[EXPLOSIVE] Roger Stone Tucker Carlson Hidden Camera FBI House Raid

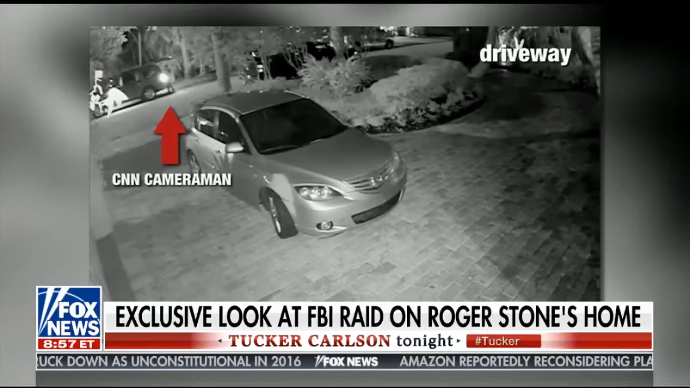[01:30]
So far, no sign that anything's about to happen. But the cameraman gets back in his car with his equipment to wait. Almost exactly one hour later, trucks with heavily armed men arrive in front of Roger Stone's house. Immediately, CNN's cameraman jumps out of the car, camera on shoulder, capturing the footage.
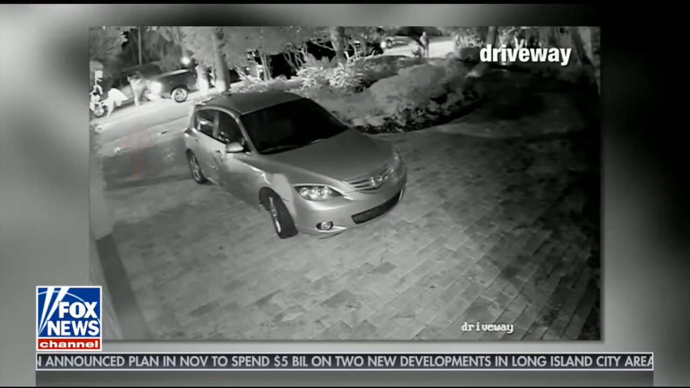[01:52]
The feds assemble on Stone's driveway. They're wearing ballistic armor and carrying assault weapons with 30-round magazines, red dot sights, and tactical flashlights mounted to their barrel shrouds. One has his gun hanging by his strap while he carries a battering ram in his left hand.
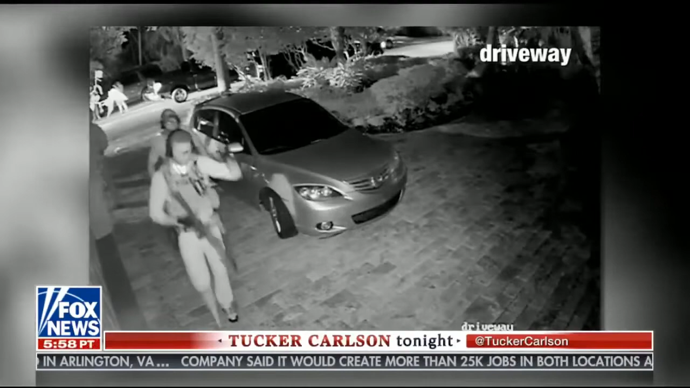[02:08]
All of the men have sidearms holstered on their waists. A second camera mounted on Stone's front door shows another angle of the raid.
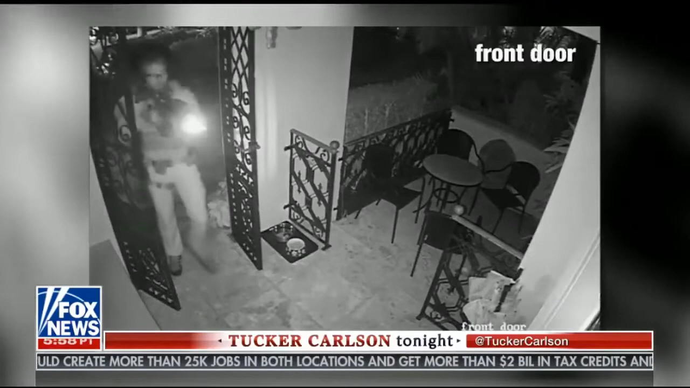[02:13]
A heavily armed FBI agent approaches the door with his gun drawn, while others stake out positions behind.
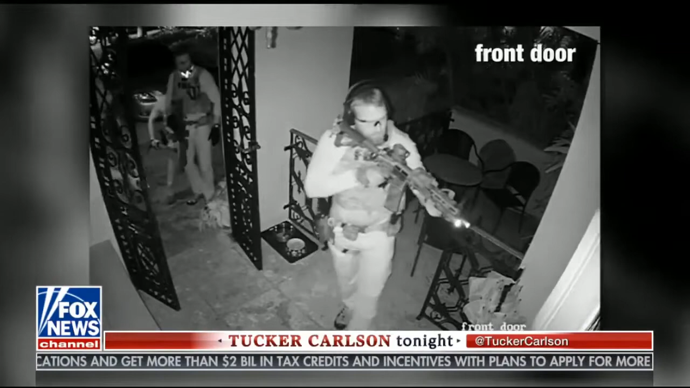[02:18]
It looks like a high-stakes raid, but CNN's cameraman is still 40 feet away, filming it all. One agent swings his firearm around as he scans and surveys Stone's front porch. Behind the home, a third camera captures agents approaching the back of the house from the side yard.
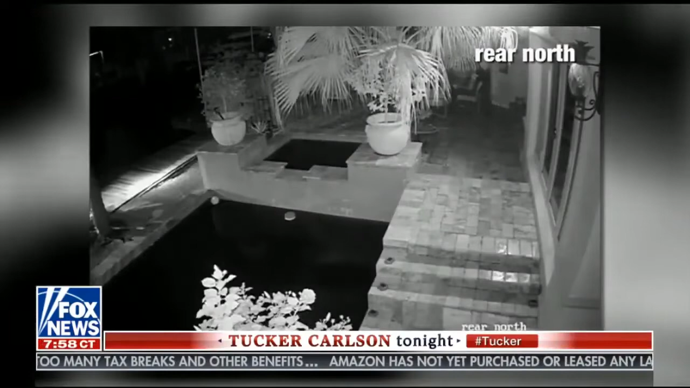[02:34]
Behind the property, a boat arrives with at least two agents on board.